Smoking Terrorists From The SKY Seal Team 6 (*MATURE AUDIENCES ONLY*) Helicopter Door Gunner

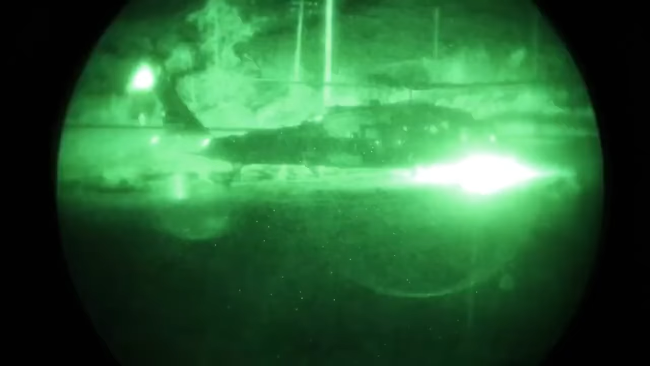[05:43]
Touched down on the low ground.
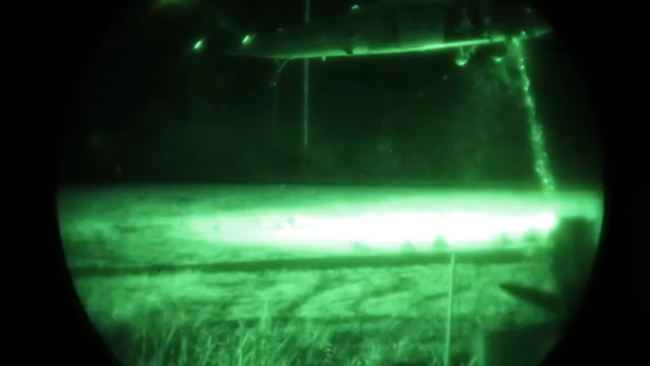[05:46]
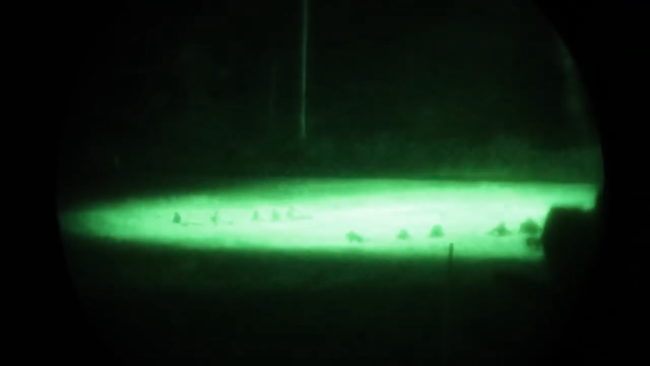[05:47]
Tactically, we shouldn't have given the enemy the high ground,
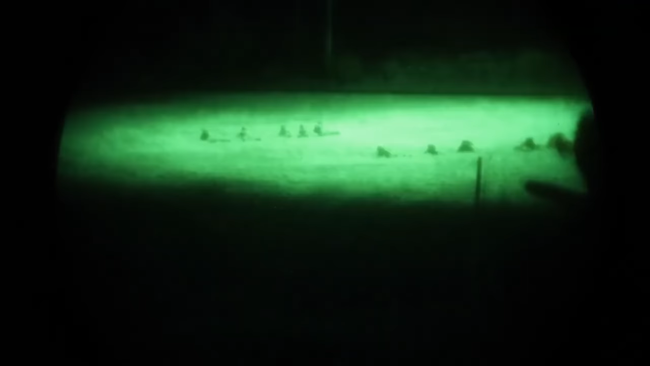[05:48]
but it was the only place we could get out to chase them.
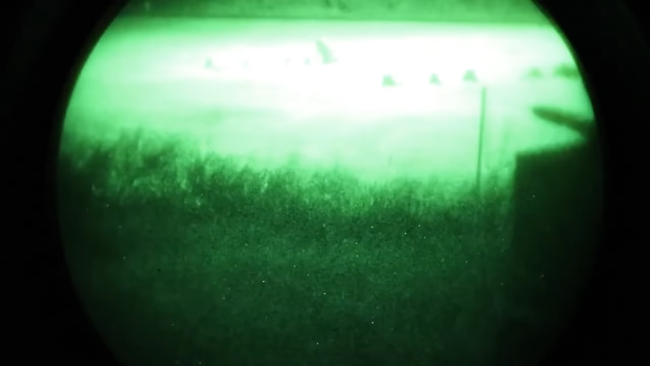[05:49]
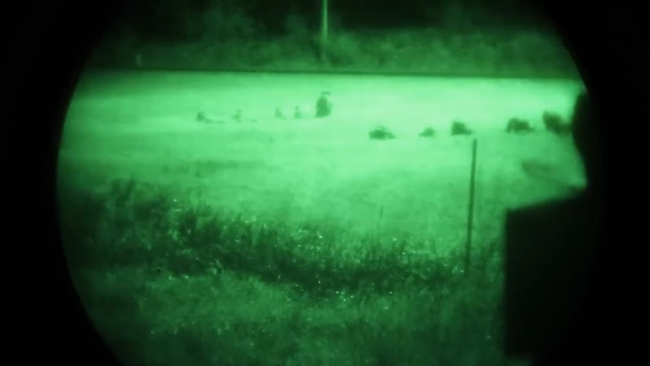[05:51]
As soon as we hopped off, we started taking fire from up the hill.